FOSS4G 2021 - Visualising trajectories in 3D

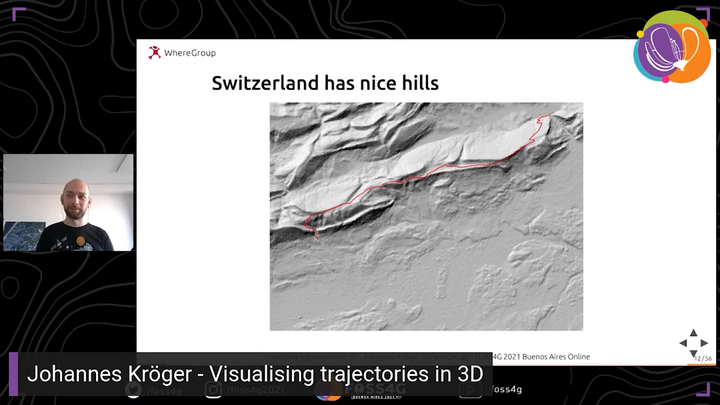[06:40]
And there's my track. So I walked up the mountain over here, then I walked along this ridge of the mountain, and then I walked down again.
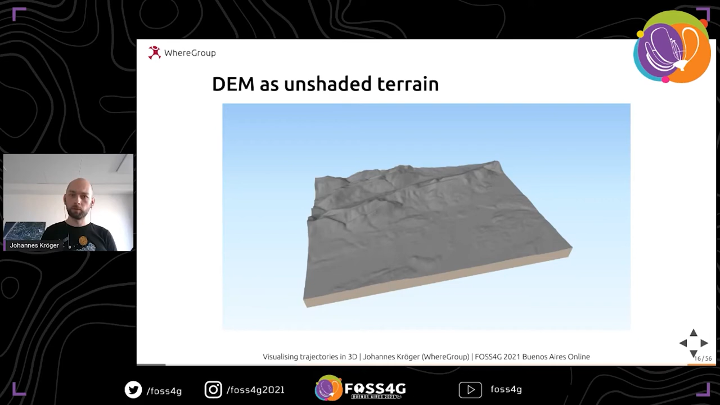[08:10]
We'll also zoom in a bit. If I zoom in and I toggle it to wireframe mode, don't get flashbacks to Ivan Sanchez's triangle talk yesterday. These are also triangles, but not red and not lime. This shows you the representation of the terrain in 3D, right? For each of these small triangles, the plugin checks what's the elevation data below this triangle and adjusts the vertices accordingly.
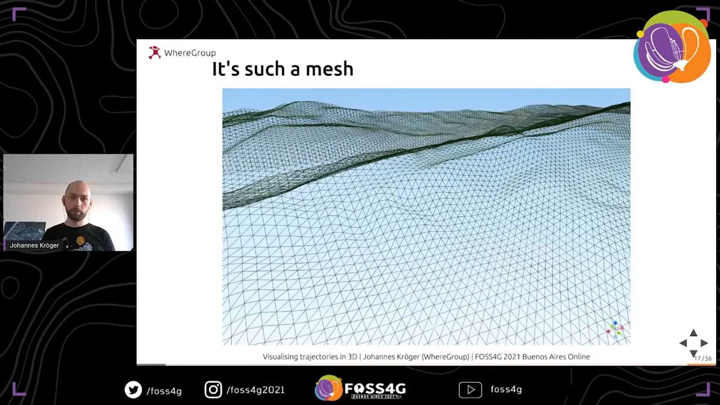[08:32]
So the smaller these triangles will be, the higher would be the resolution of your DEM, and the more detail would be served. But this also means more triangles, it needs more performance, it might get laggy, it may stutter on your computer, and also the file size in the end might be much bigger than before.
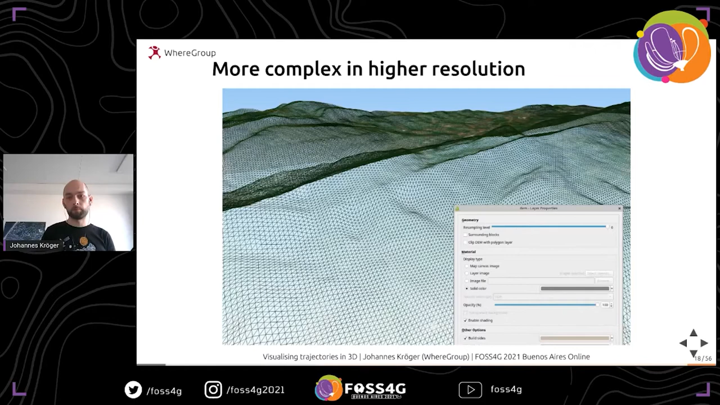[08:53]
So you have to find some kind of middle ground between detail and not so much detail. What also plays into this, of course, is the texture itself.
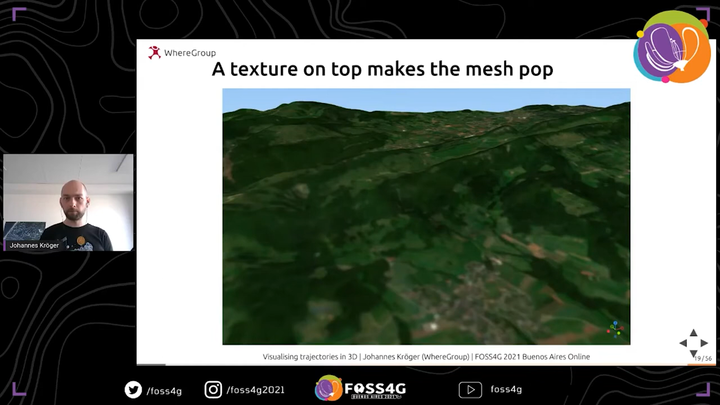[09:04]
In this case, you see it's kind of blurry. I hope you can see it. And that's the default. You could increase the texture resolution if your data allows that. You don't see much of a difference, but it's a bit sharper, right?